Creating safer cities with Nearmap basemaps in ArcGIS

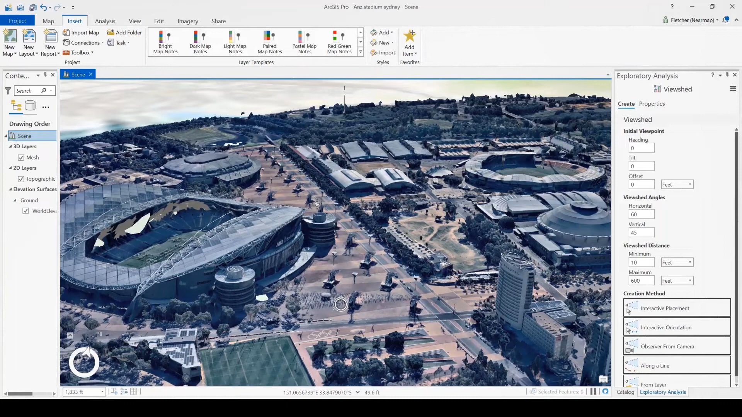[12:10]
So this is ANZ Stadium, as I was saying, and using this in ArcGIS Pro, you can create view shed analysis.
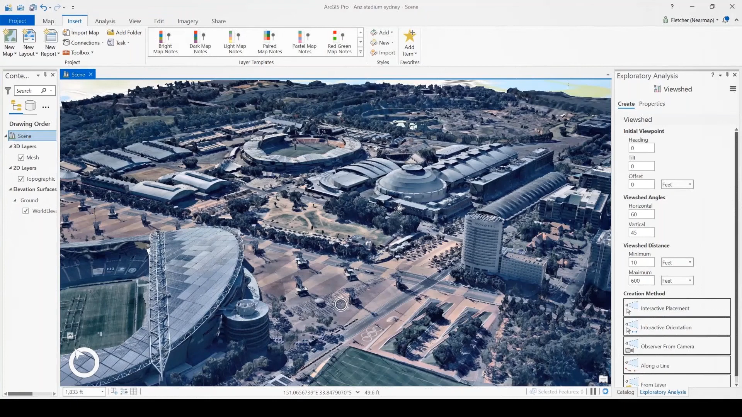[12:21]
So if you go to the analysis tab and then you can open up the view sheds window on the side that I've got here.
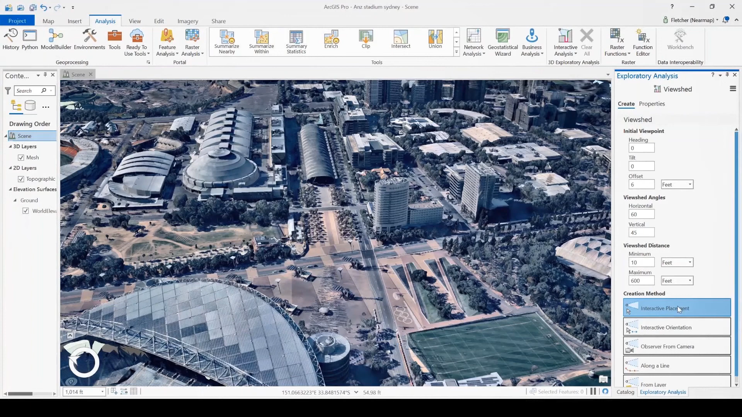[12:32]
So you can set all of your initial parameters that you'd like.
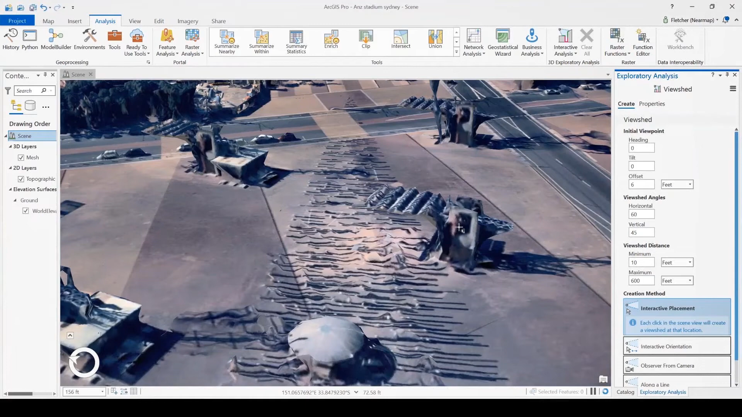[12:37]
So the heading, which direction it's facing, how high or lower it's tilted and the offset.
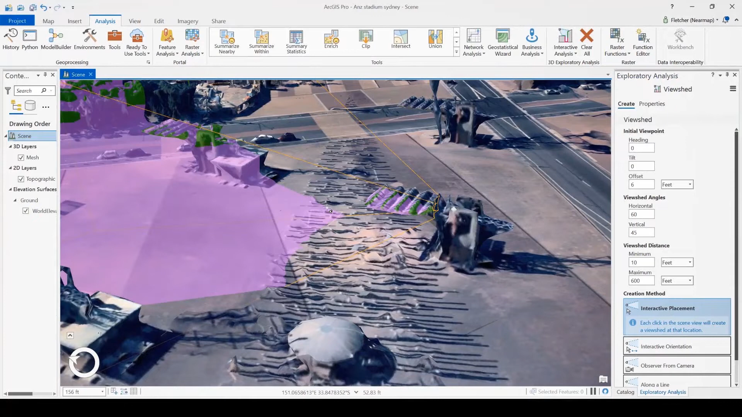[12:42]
But you can also use the indicative placement. So you can just click on that mesh somewhere. It will place that point and display the view shed. Then you can pan around, select and drag that viewing location, both left and right and up and down.
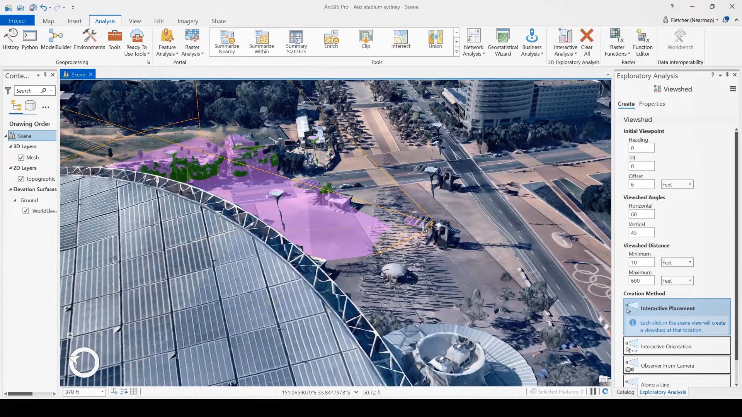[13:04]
And it will display in green what you can see and in purple what you can't see or what's in shadow.
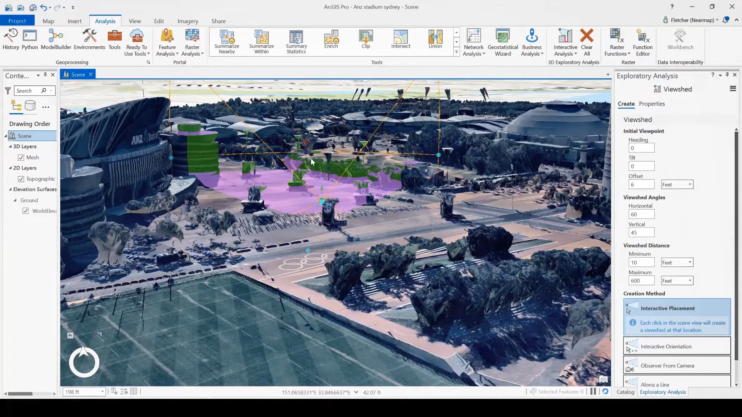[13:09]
I'll put two in just for an example. So I'll just click that indicative placement again, place it where I want to put it. And then you can drag to drag it across so that there is that overlap. The yellow color that you can see there is the overlapped area.
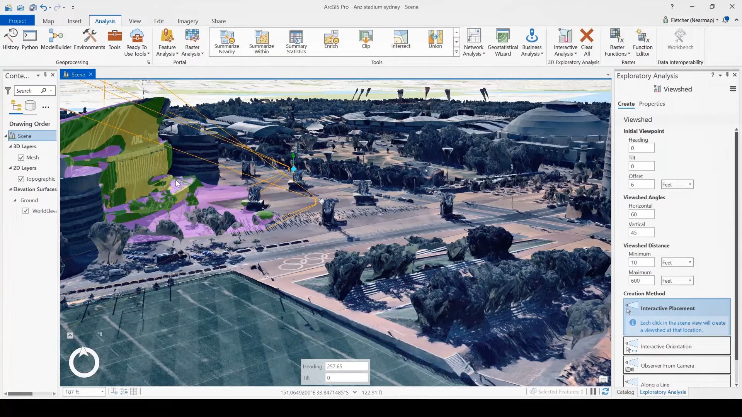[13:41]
So that's where both cameras can currently see. From there, currently the ground is showing the world elevation profile instead of the near map imagery.
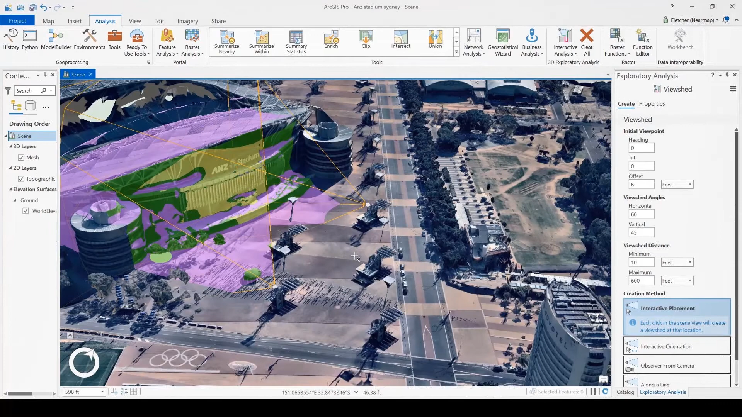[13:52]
So that because of the projections is a little off. So I'm going to remove that so that it's nice and visible. And you can see that along the ground, it's still visible instead of purple where it shouldn't be. From there, you have a nice visible 3D image that you can send to clients, police and other security forces.